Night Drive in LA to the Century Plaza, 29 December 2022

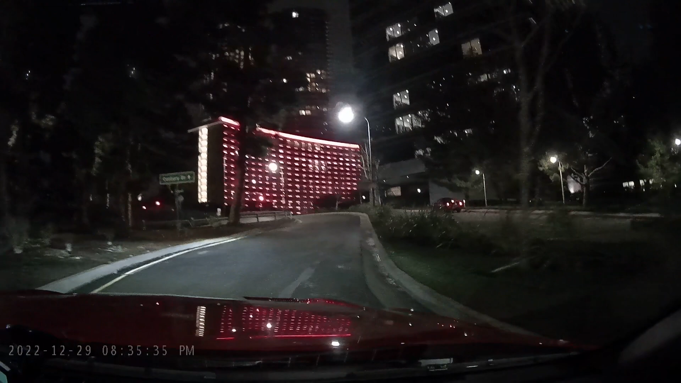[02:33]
Turn left at the traffic light.
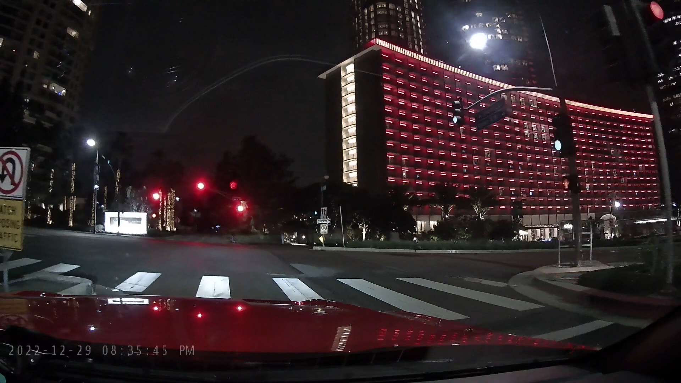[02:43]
Turn left at the traffic light. Turn left at the traffic light.